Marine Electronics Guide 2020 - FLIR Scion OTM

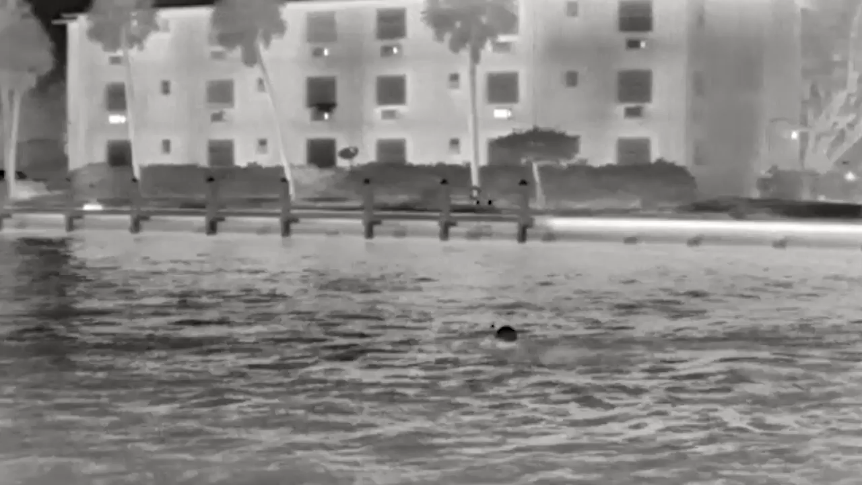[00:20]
great for night navigation this is the cyan otm that's outdoor thermal monocle by FLIR and it uses the very same imaging
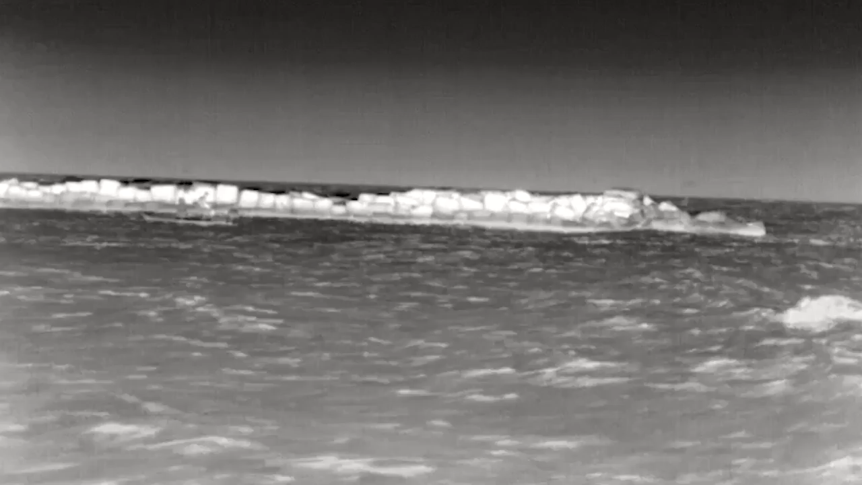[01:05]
to a display while someone uses the monocle near field communications